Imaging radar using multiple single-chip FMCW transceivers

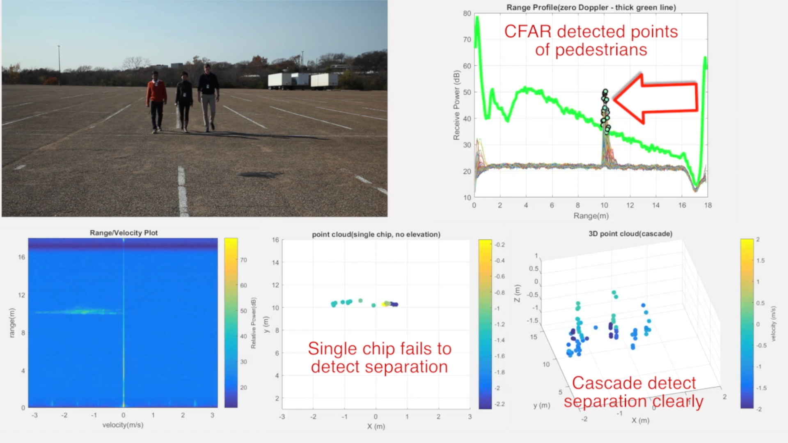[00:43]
We can see that a cascade radar is able to separate each person accurately due to its high angle resolution.
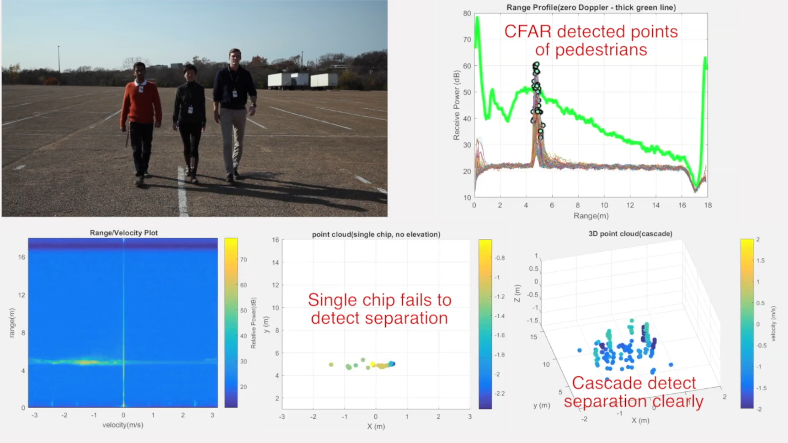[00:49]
In the next video, we demonstrate the cascade radar's ability to detect two cars on two adjacent lanes at around 60 meters. The two cars drive at similar velocity at the same distance.
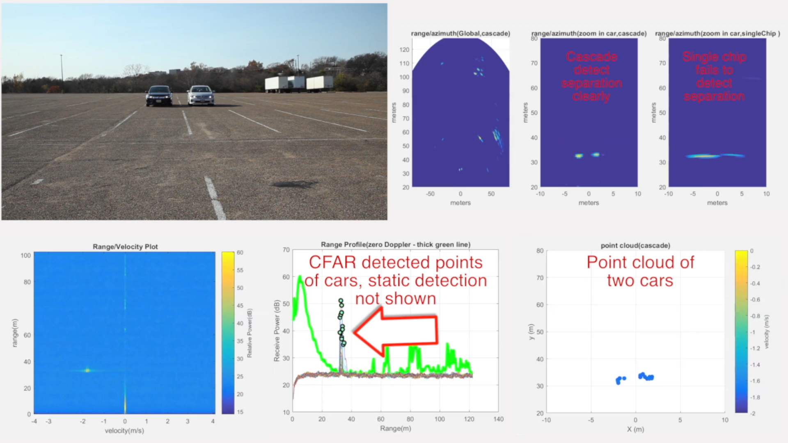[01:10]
The high angle resolution of the cascade radar helps resolve the two cars. The next video,